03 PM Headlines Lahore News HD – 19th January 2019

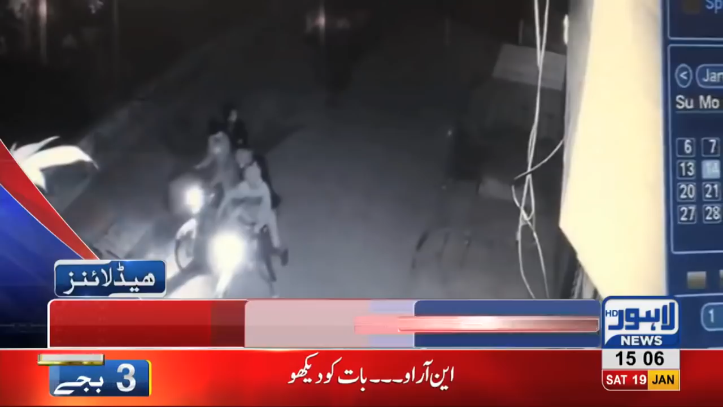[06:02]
ہوا سولہ ہونے کے باوجود گھر پر گولیاں چلا دی فائرنگ کی سی سی ٹی وی فوٹیج لاہور نیوز کو موصول فوٹیج میں دو موٹسائٹوں پر سوار پانچ ملزمان کو فائرنگ کرتے دیکھا جا سکتا ہے ملزم ہنزلہ اور روحان کے خلاف مقدمہ درج فائرنگ کا واقعہ دوسری بار پیش آیا متاثرہ شہری